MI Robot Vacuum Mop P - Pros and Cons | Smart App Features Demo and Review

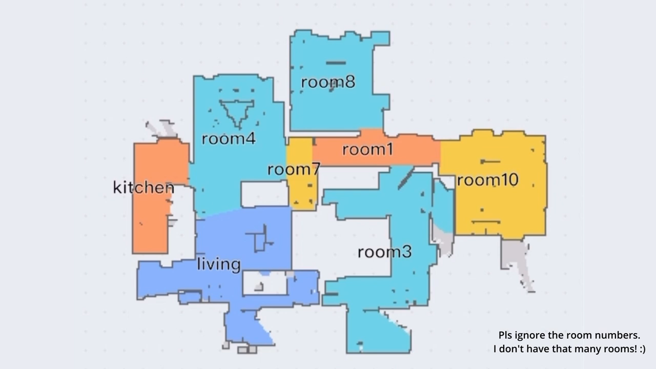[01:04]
Like I said earlier I don't like it that it had broken up the corridor into two rooms.
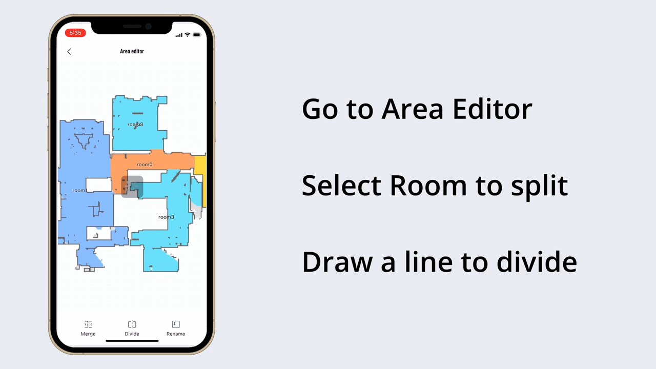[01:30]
You can also rename the zones as you like. Next is the ability to clean each area separately.
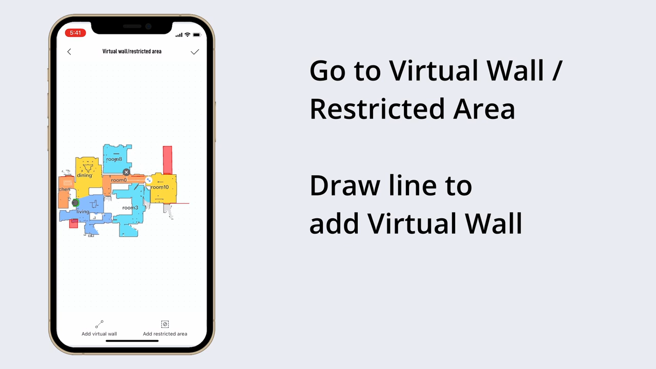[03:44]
One you can set a virtual wall which will just block the robot from going beyond a certain area or a certain point.
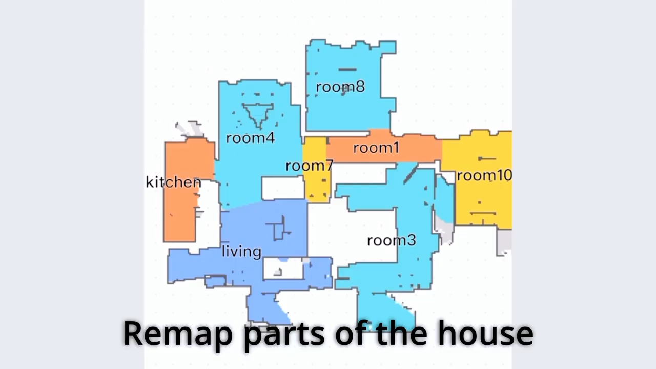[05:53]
The last thing I find annoying is the lack of ability to remap only specific areas of the house.
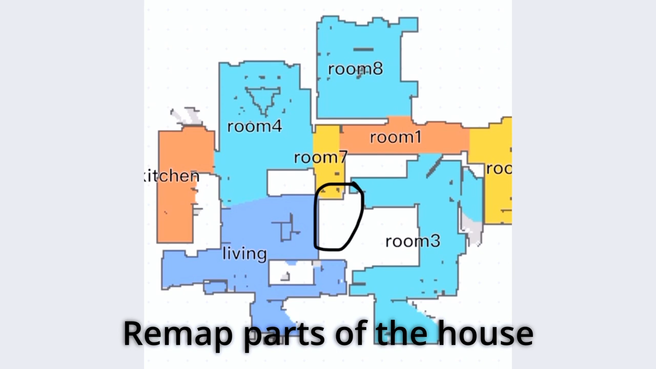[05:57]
So for example in this area that I have marked I
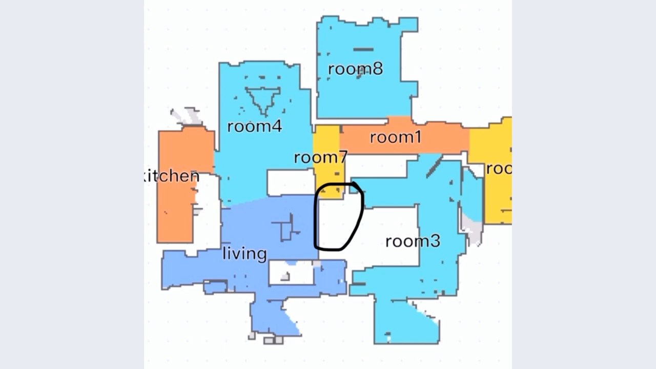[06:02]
would like it to select that area as an area to be cleaned but currently it is out of the map scope.